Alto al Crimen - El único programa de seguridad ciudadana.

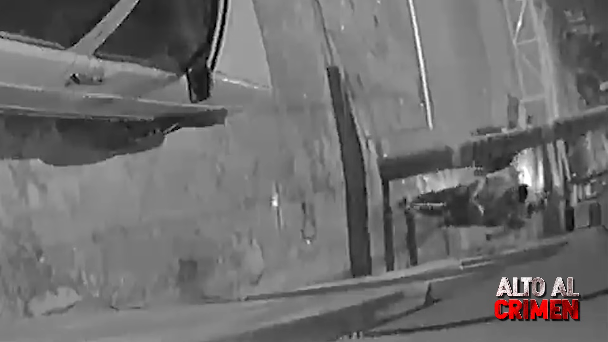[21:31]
Hoy posaremos la mirada sobre unos delincuentes que actuaron en San Juan de Lurigancho. Girón Viena con Roma, en la urbanización Horacio Ceballos Gámez en San Juan de Lurigancho.
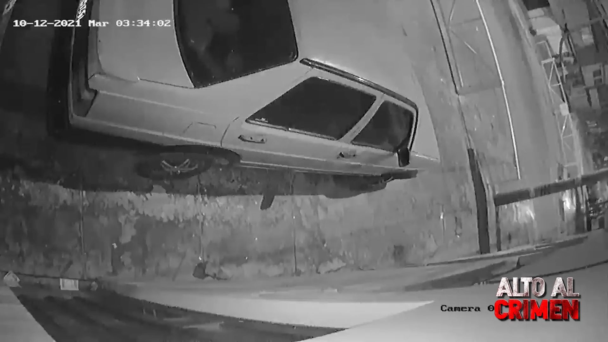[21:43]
Para que se ubiquen bien, esto es a la altura del paradero 15 de la avenida Vice. Observe con atención, el automóvil está parqueado.
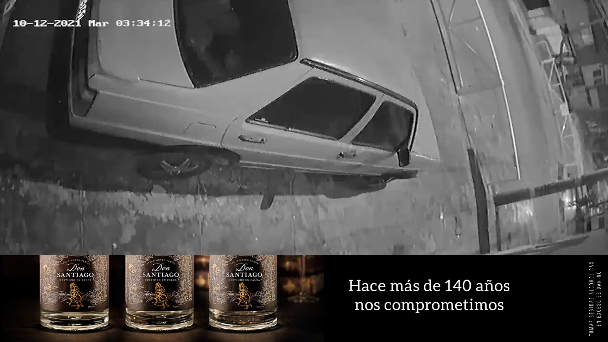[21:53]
De pronto, a lo lejos se ve que unos sujetos se acercan.
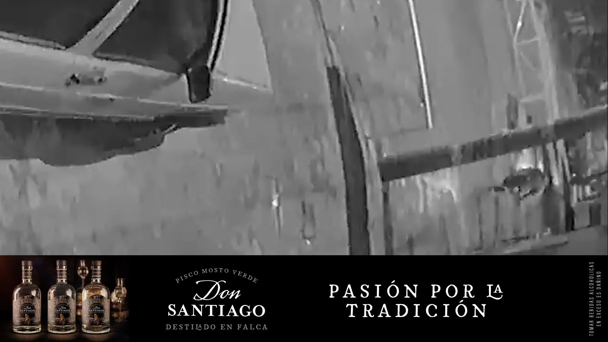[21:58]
Cualquiera pensaría que son unos transeúntes, pero no, son unas lacras. Nunca faltan. Pero continuemos. Las tres basofias avanzan y se detienen junto al vehículo. De arranque, uno posa sus asquerosas manos sobre la puerta del auto.
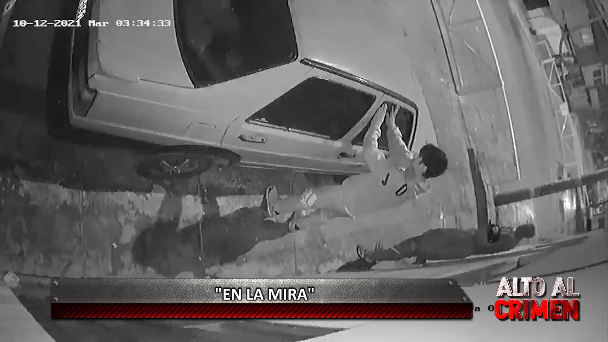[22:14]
Mientras, las otras dos lacras la pegan de campana.
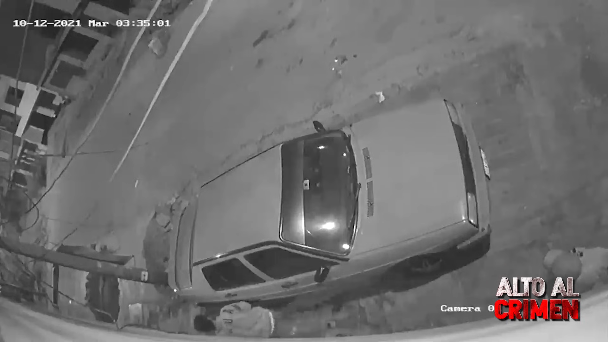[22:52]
No puede, va en busca de algo que lo ayude en el desmonte ubicado detrás.
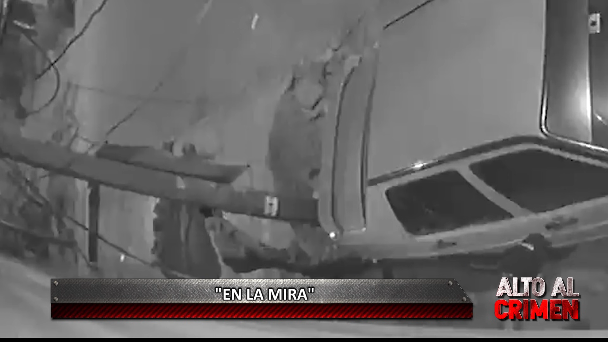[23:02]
No encuentra nada y regresa a la puerta. ¡Qué terco este choro! Las dos cámaras graban su segundo intento. Su cómplice se pone a su lado. Él cree que porque está a su costado, le va a dar vibras positivas para su delito.
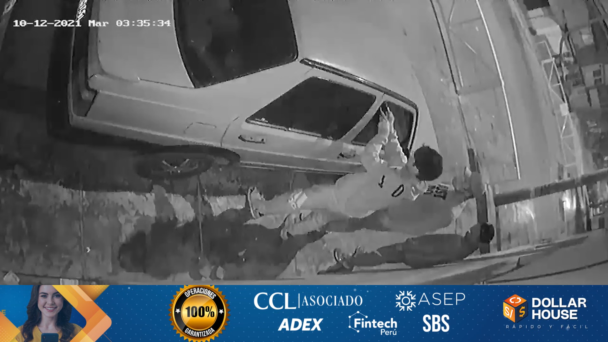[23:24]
Terco como una mula, este choromonce sigue en el intento de abrir el cristal. Pasan unos minutos y de tanto intentar, solo logran rajar el cristal. Ante tamaña torpeza, los tres choros monces se quitan del lugar, evidenciando que su delito no se pudo concretar.